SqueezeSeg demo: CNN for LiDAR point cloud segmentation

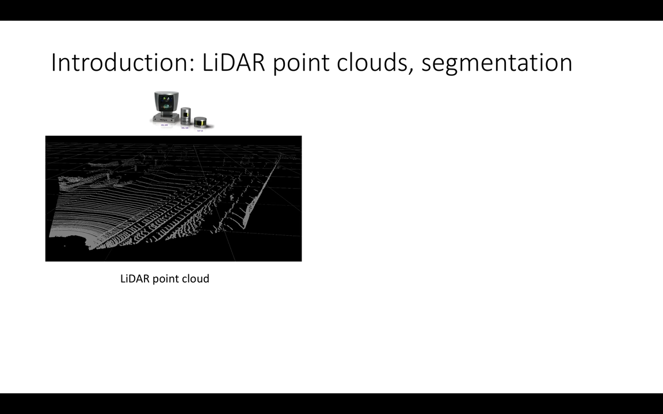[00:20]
It uses lasers to measure distances to obstacles in the environment, and our task is to use neural networks to detect objects of interest.
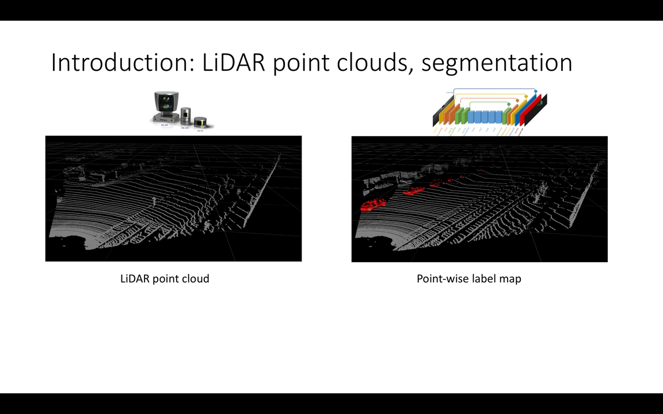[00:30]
Specifically, we wish to identify points that belong to each instance of a pedestrian, car, etc. Below is a video for reference.
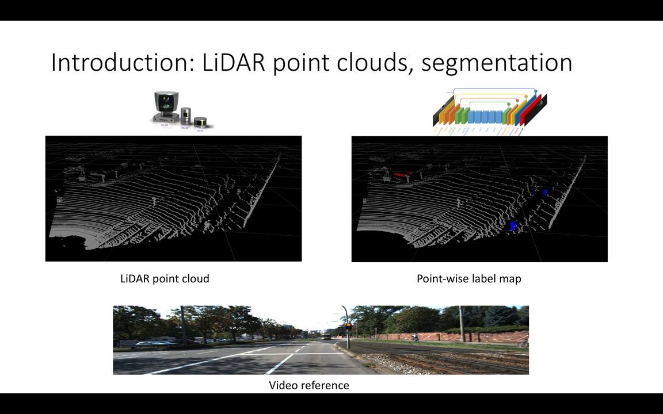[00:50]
This is our data, but how do we pass point clouds to neural networks?
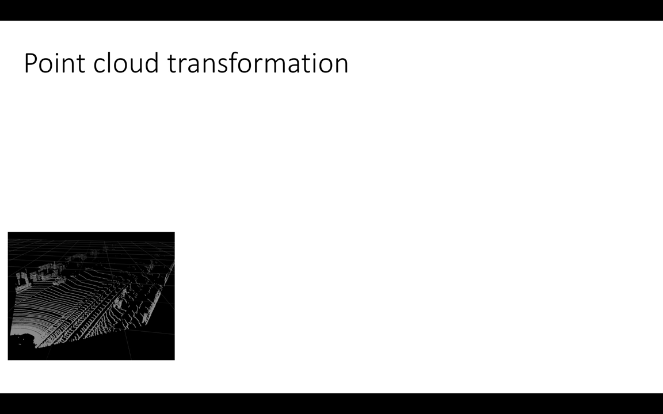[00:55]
On the bottom left, we again have our point cloud. We choose to project all our points onto a 2D spherical surface.
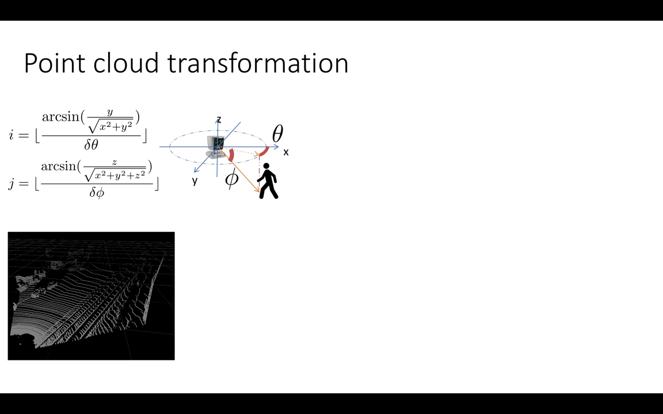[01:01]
Using this spherical projection, we then get a set of 2D channels that maintain structural information present in our original RGB image.
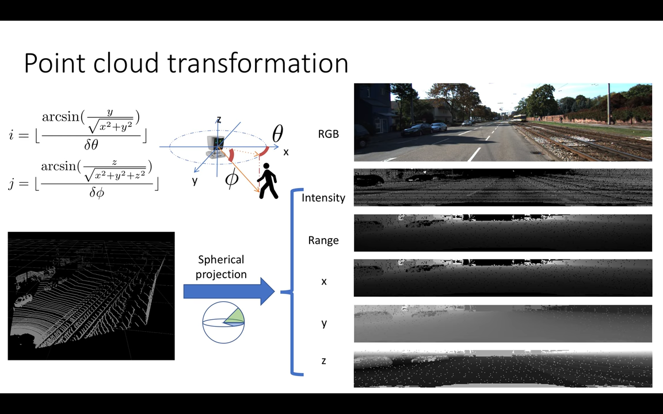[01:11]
We have our data, but now let's consider the neural network architecture.
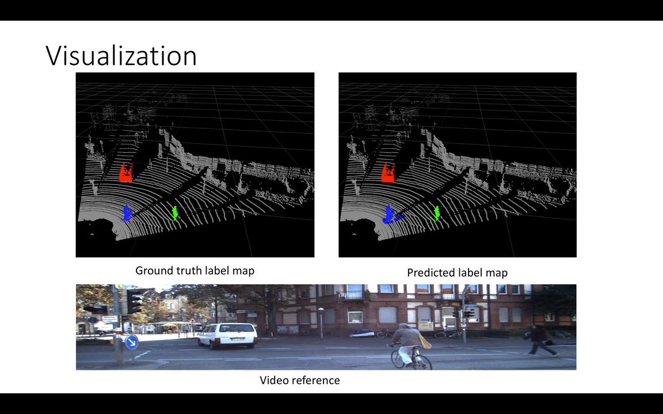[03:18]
Here is the same drive shown from a different perspective.